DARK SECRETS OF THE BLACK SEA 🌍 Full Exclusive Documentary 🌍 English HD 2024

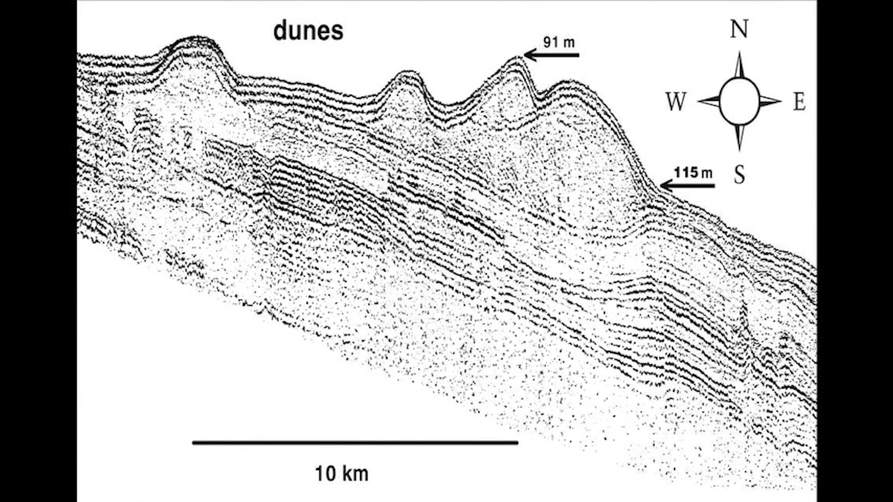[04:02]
So a sand dune exposed to the washing of waves and surf as it would gradually drown by a slow, transgressing sea would no longer be there or be heavily eroded.